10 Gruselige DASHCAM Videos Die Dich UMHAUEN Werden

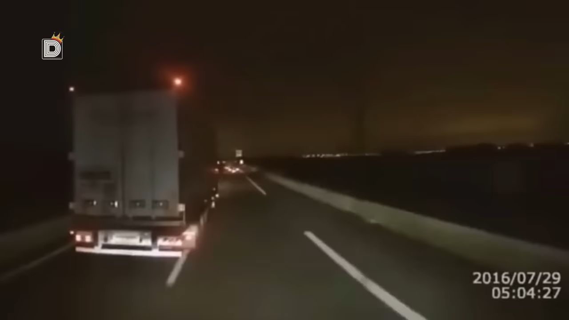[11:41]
Der LKW fährt durch die Äste hindurch und hält nicht an, da er weiß, dass er sonst verletzt werden könnte oder Schlimmeres. Bei den Männern am Straßenrand im Video handelt es sich um eine Bande von Migranten, die mit allen Mitteln versuchen, ins Vereinigte Königreich geschmuggelt zu werden. Sie errichten Straßensperren, werfen Steine gegen die Fenster von Lastwagen, stellen sich auf die Straße und versuchen so, Lastwagen zum Anhalten zu bewegen. Wenn sie erfolgreich sind, setzen sie verschiedene Waffen ein, um die LKW-Fahrer zu bedrohen, damit sie sie über die Grenze schmuggeln.